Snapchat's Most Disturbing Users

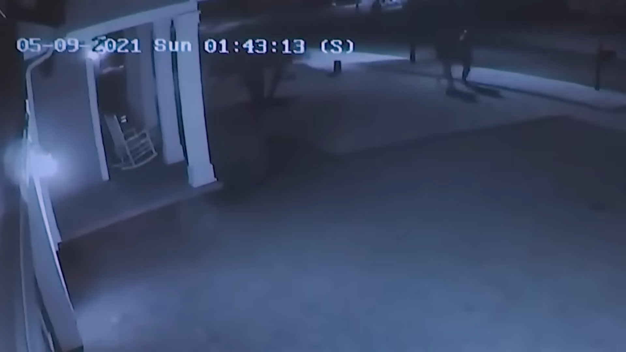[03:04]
This time he insisted that both him and Tristan were going to walk home together, but he ended up ditching her after they supposedly got into a fight after Tristan inappropriately touched him.
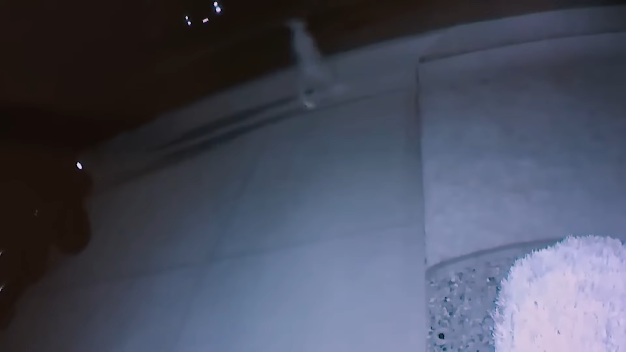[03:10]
Due to anger, Aiden pushed her to the ground and left her there. At this point, no one was buying what he was saying and so the video surveillance cameras were looked into.
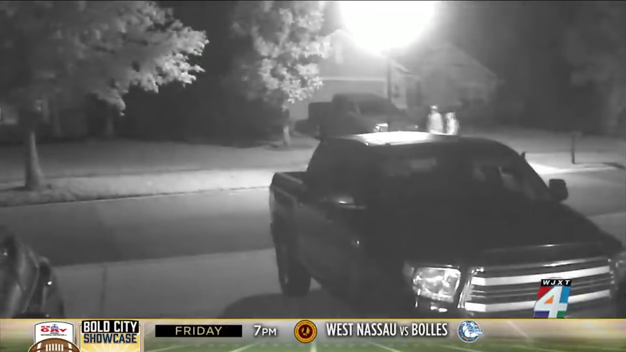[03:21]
The first piece of footage shows Tristan and Aiden walking outside together in the neighborhood, to which it was assumed that they were walking home together.
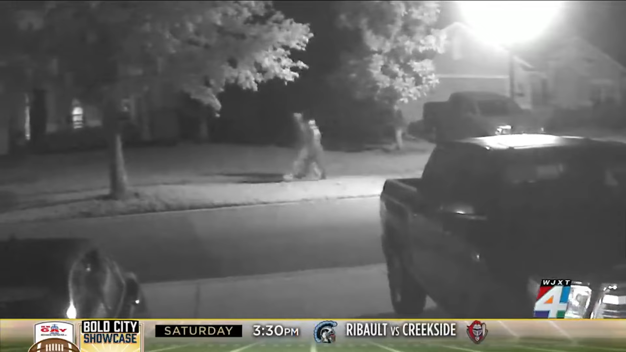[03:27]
Fast forward a couple hours later and Aiden is seen by himself frantically running while holding a pair of shoes.
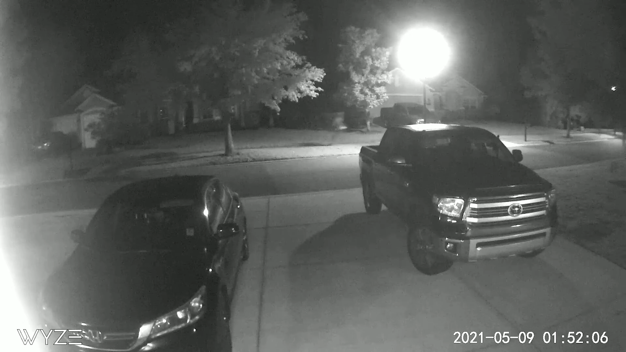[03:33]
Authorities then decided to go search around the area if they could find any details surrounding the case.